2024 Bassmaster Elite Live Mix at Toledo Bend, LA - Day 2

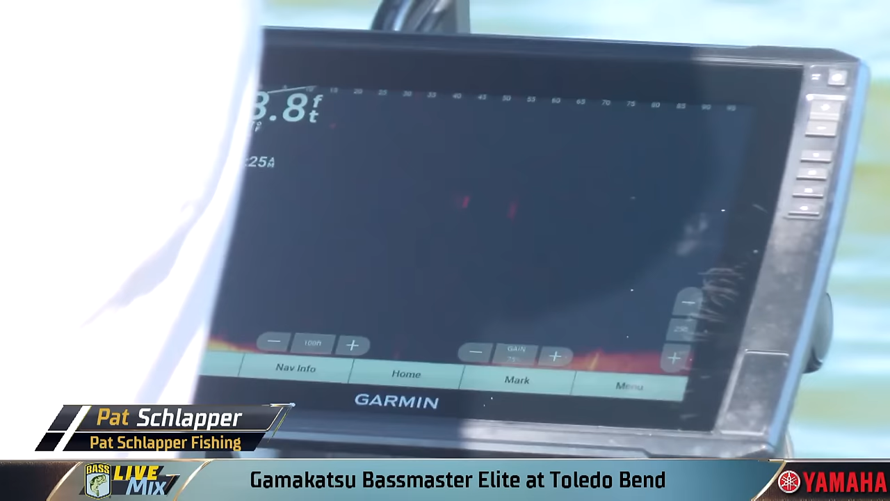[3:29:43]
And he's coming. And he's not eating. If you don't get him on that initial swim up on it, it's your percentages of catching them are, they go way down.
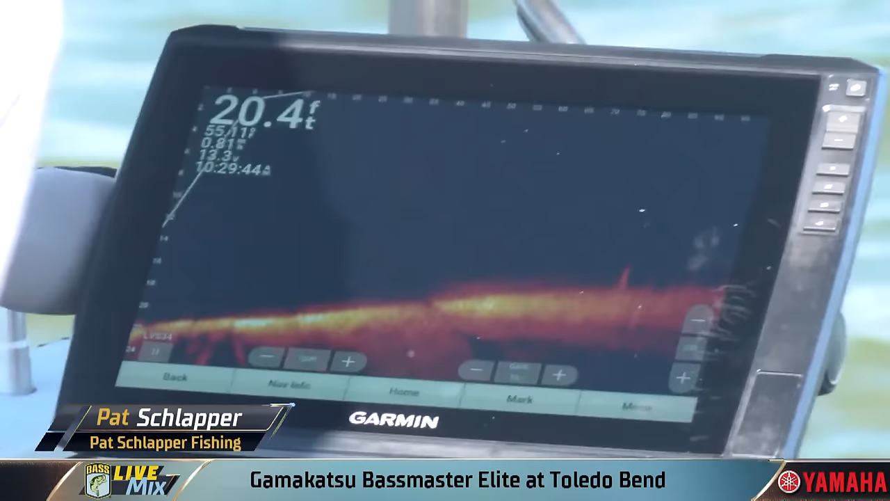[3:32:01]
On screen: depth 20.4 ft
Now, it's a little bit trickier in the timber. There seems to be a lot more catfish in the timber.
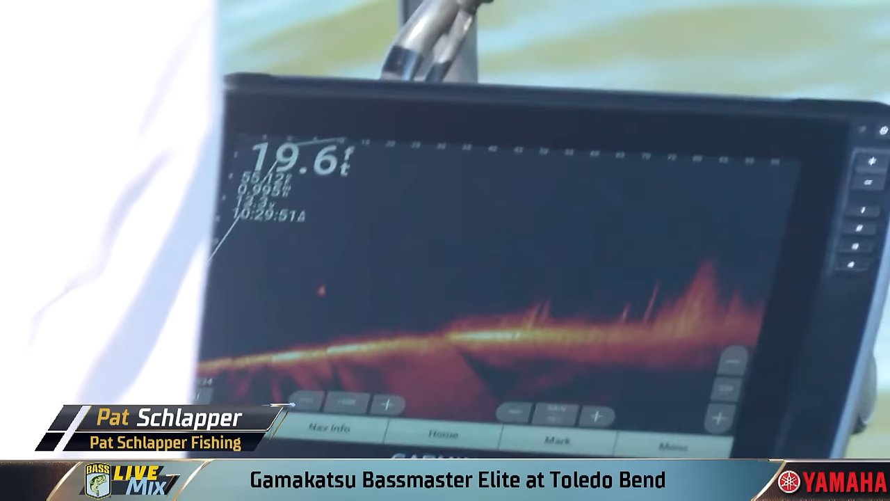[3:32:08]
On screen: depth 19.6 ft
So that's a little bit trickier than, you know, I'm not fishing much timber in this area.